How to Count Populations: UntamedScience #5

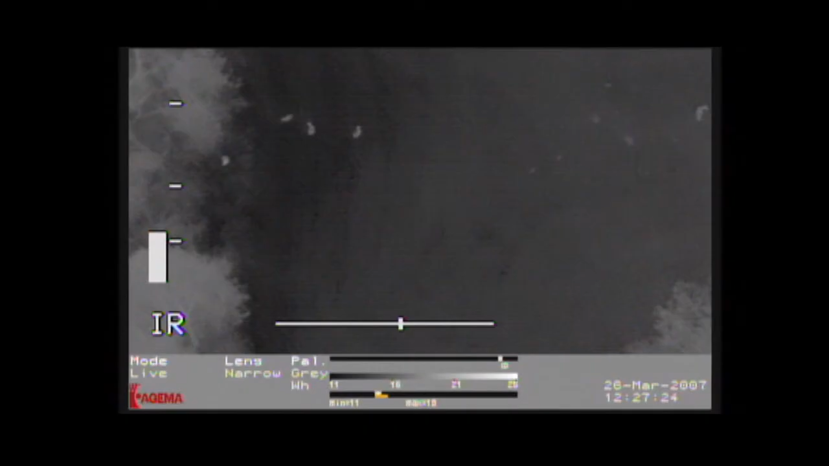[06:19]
Those are deer. Hey, I think I see them right down there. Hey, you guys, check Laurel, down there, down there. Never stop exploring your world.